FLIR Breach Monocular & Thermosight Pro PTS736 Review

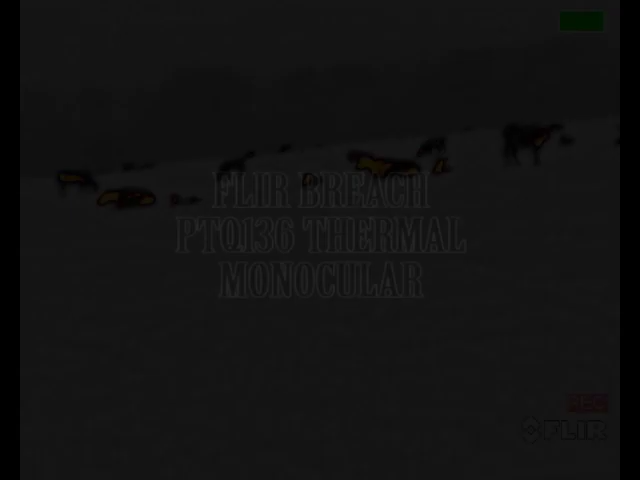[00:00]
Hey guys, Myron Morrow here with Night Vision Outfitters. Going to do a quick review on a couple of new optics,
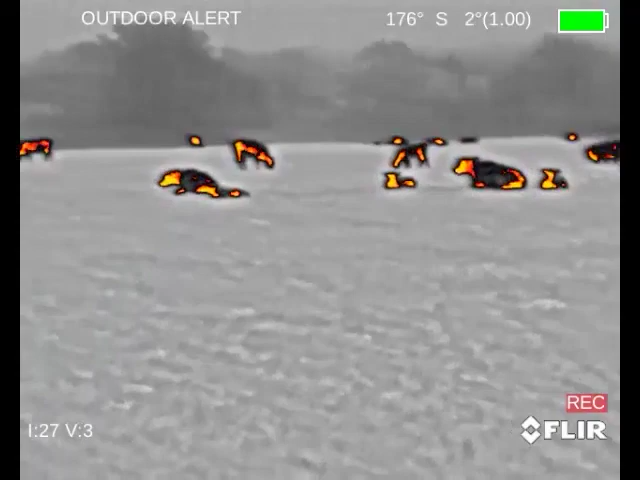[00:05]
the FLIR Breach and the new FLIR Thermosite Pro PTS 736.
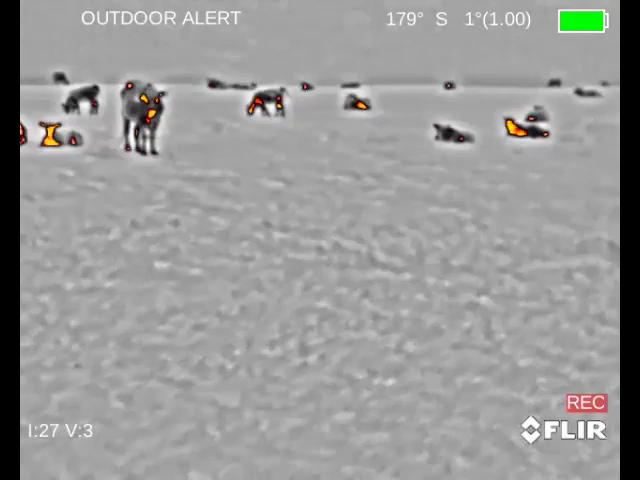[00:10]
Hunting Fields in North Texas here, a couple of different nights.
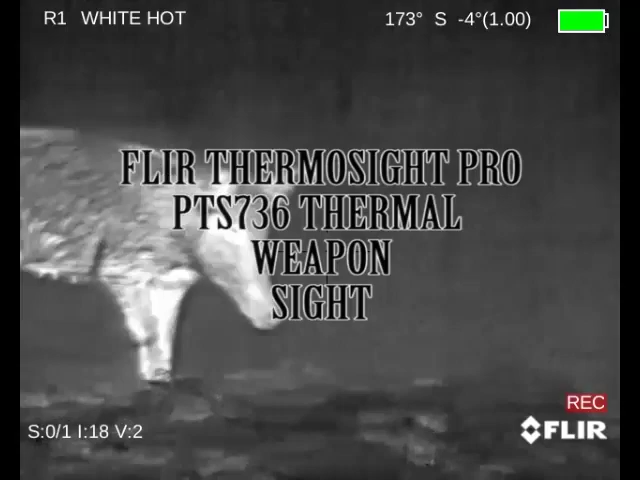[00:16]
The 736 is a 6X base magnification. The Breach is a 1X.
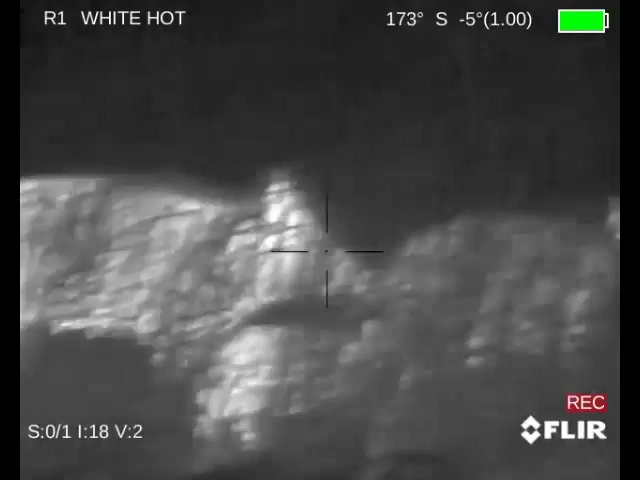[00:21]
Both of them have the 12 micron boson core by FLIR. New as of over the last year or so.
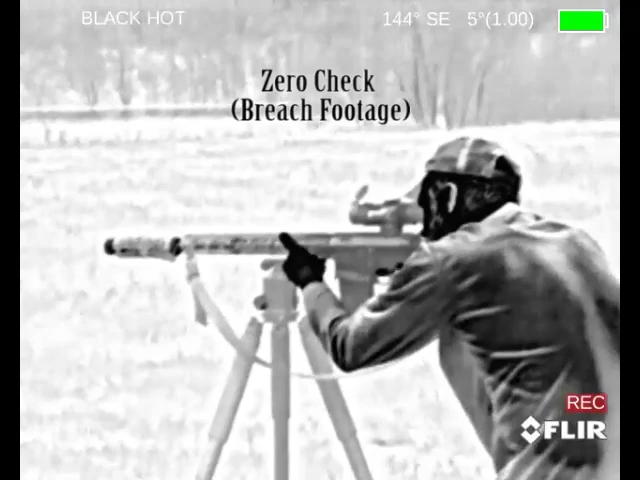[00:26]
So, anyway, we're going to cover a little bit of ground, show some different distances, show a few things.
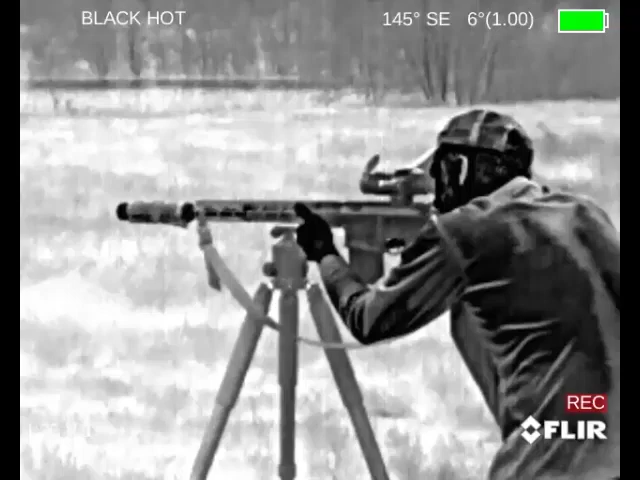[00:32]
Looking through the Breach here on the range, just checking zeros.
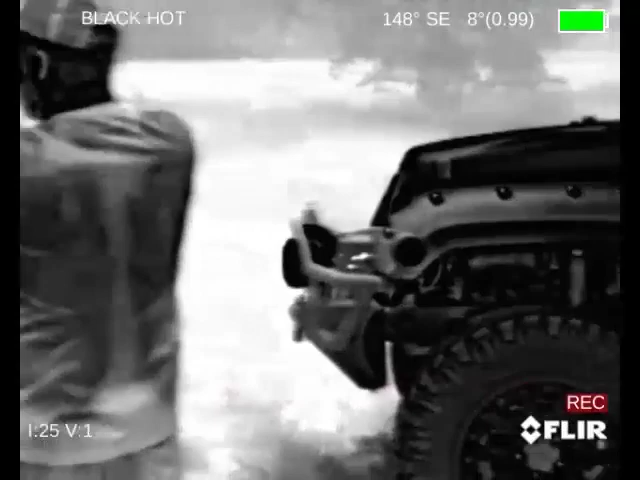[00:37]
You can see how good the quality is close up. Even with the Infinity Focus lens, you can see good, good, good close up quality on the Jeep.
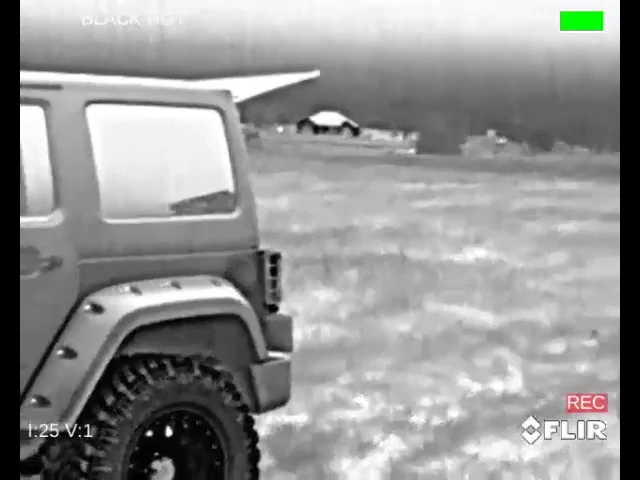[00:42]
You can see the heat, you can see the rifle.
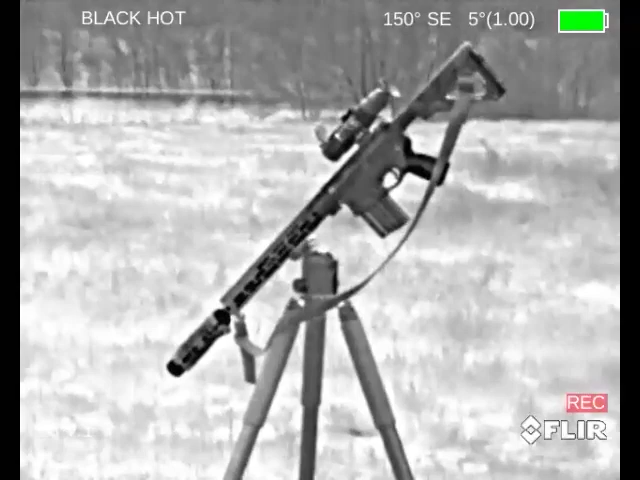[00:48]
And then you can see my buddy Ken running down the range there. So you can see him going down distance. We're shooting for about 100 yards.
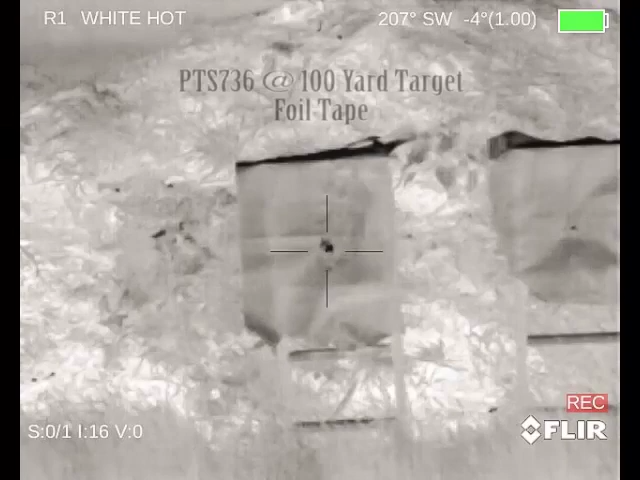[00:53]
100 yards is 736, clears a bell. Looking out over the field, we've got either a pig or a deer.
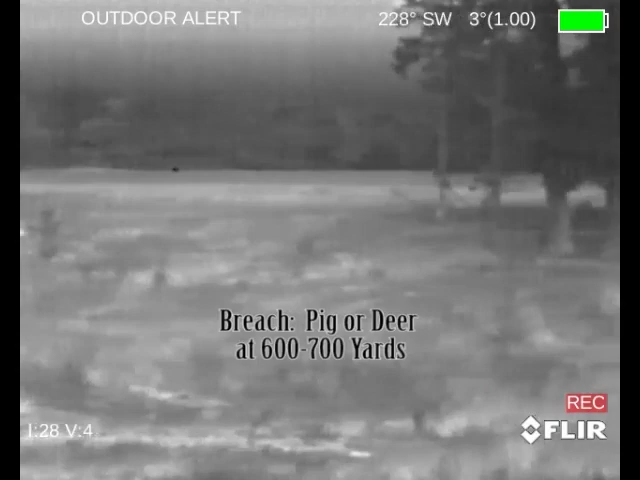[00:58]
This is up north of Bonham, Texas, up near the Red River.
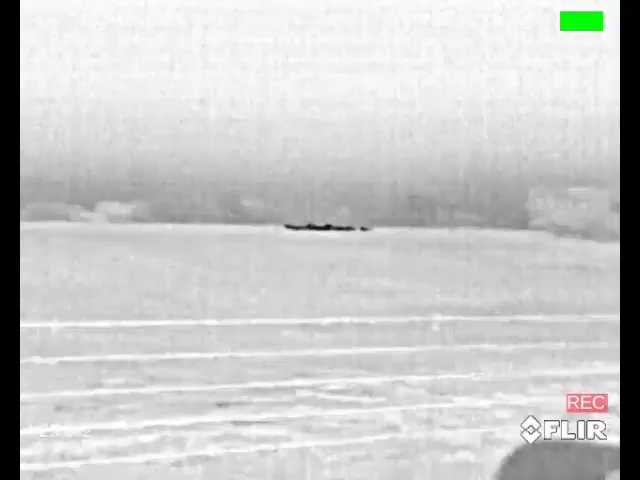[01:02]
About 600, 700 yards.
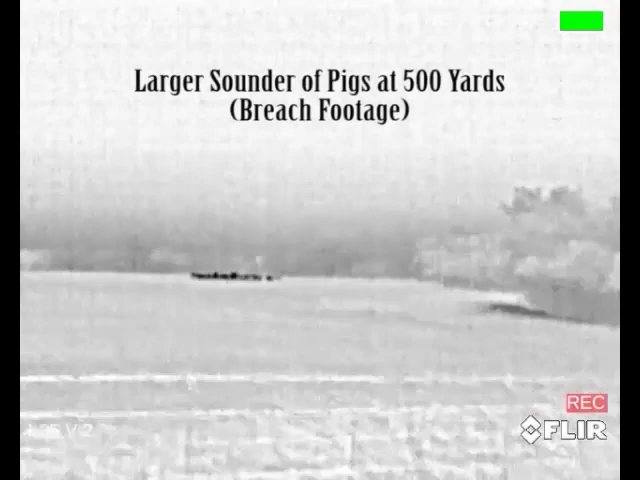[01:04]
This is Grayson County, Texas. 500 yard out, huge sounder of pigs with the Breach.
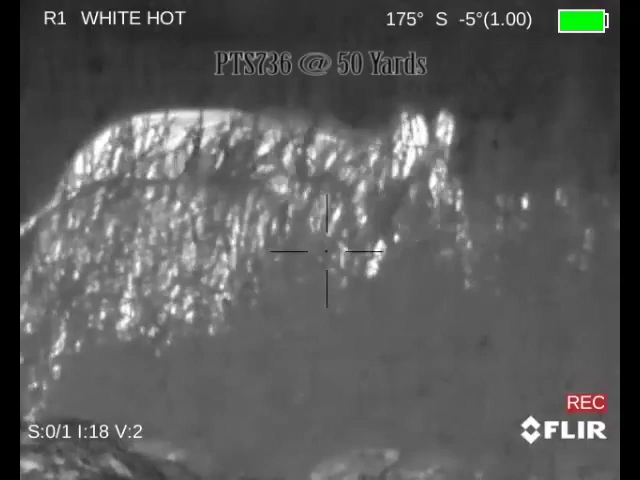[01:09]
Now we're in Collin County. We've got PTS 736 on a sounder of pigs at 50 yards.
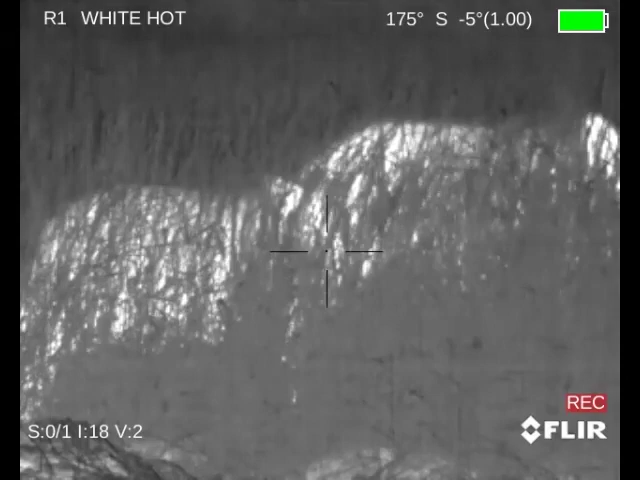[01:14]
You can see the quality is awesome. I mean, it's like they're right on top of you, but they're 50 yards away.
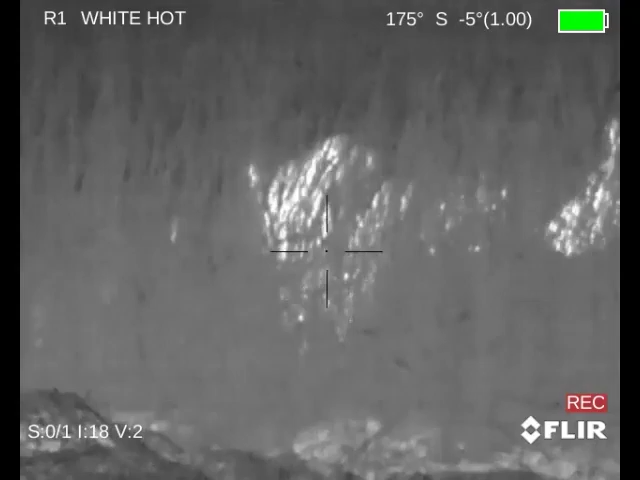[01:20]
The adjustable focus makes a huge difference with these scopes. You can really, really dial it in and make it look perfect.
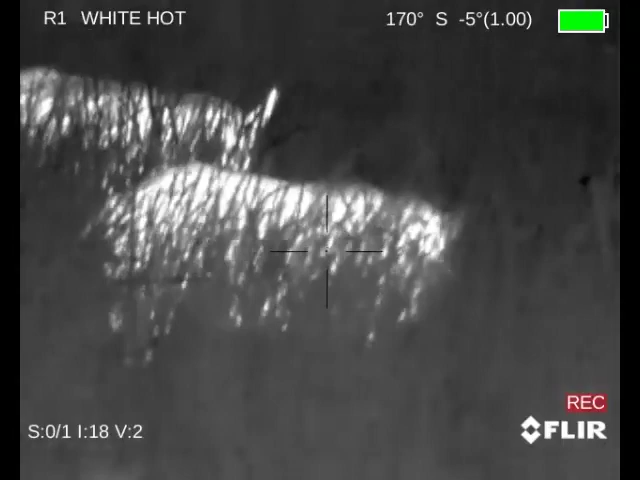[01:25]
So here we go, shooting time. There goes one down.
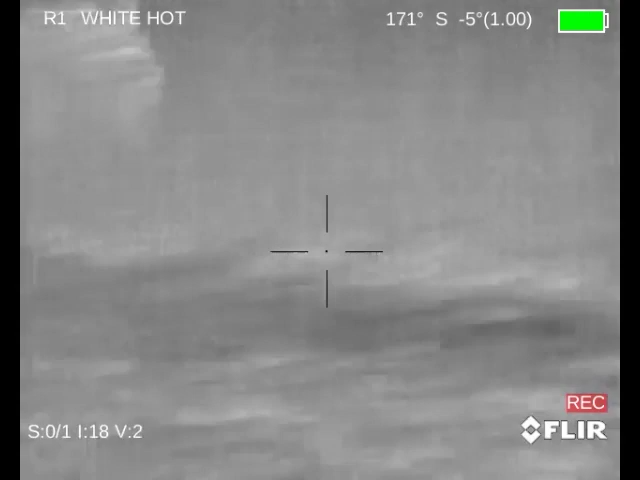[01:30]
The other one's running. We'll hit him, knock him down. There he goes. A couple of shoats.
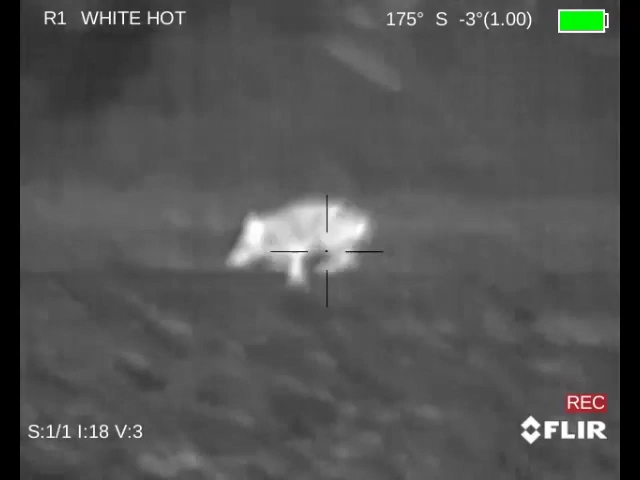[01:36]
They're going on. Hadn't got the focus set real good. Coming on back on some others.
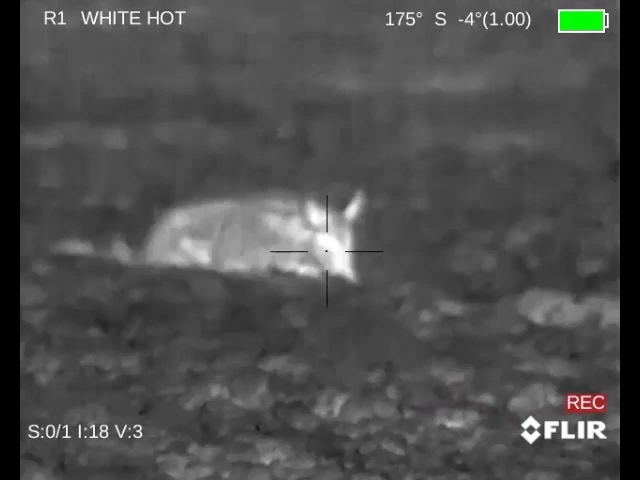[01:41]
We'll make sure this one's done. Then these other ones, you can see the focus is out.
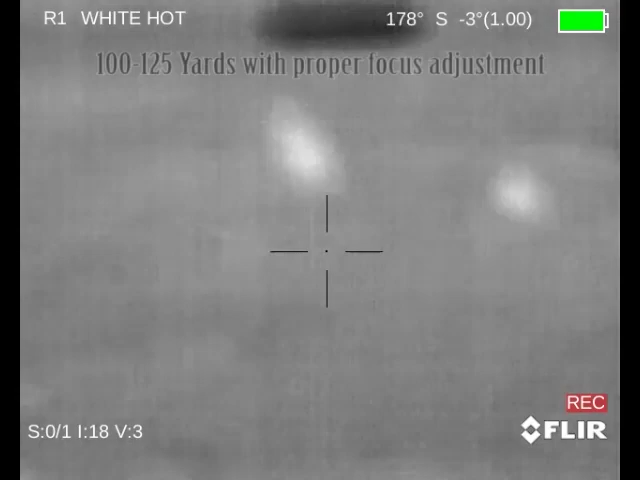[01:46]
So take the time to adjust it. They're at about a buck quarter. This one goes down good.
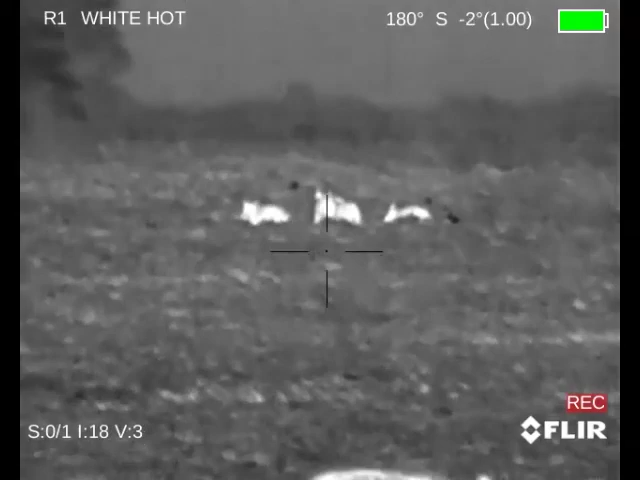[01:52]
There he goes. So they, the little babies get away,
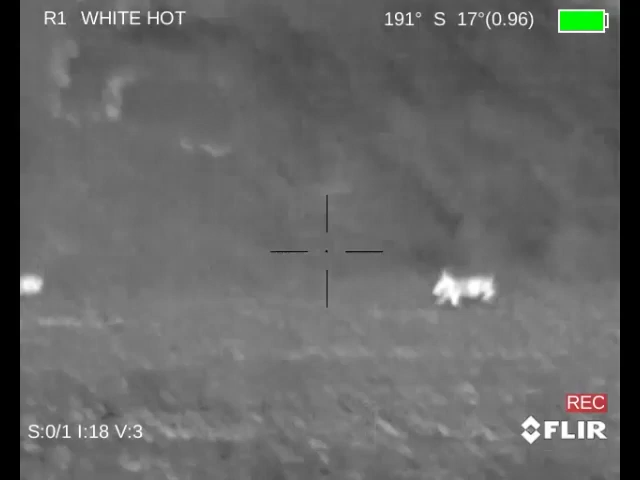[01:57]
and then we go on to some other ones here, scanning around.